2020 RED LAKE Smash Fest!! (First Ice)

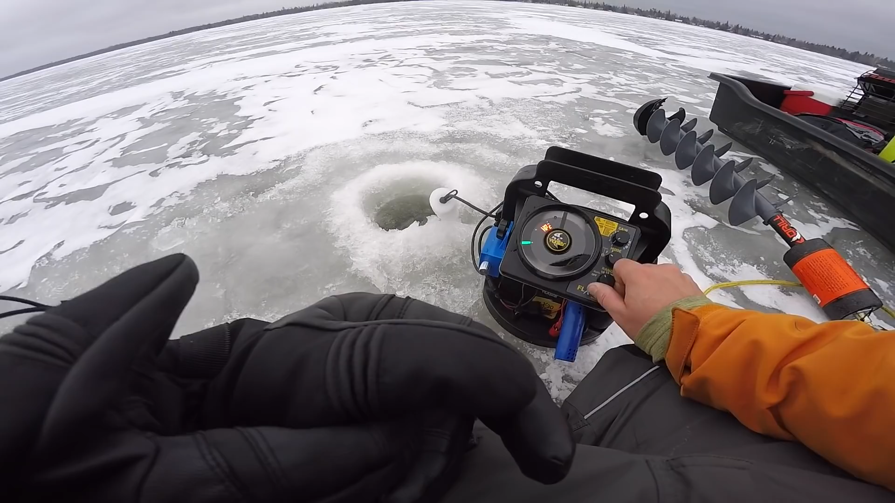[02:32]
Oh, this is no good. This says it's five feet here. This is eight feet here.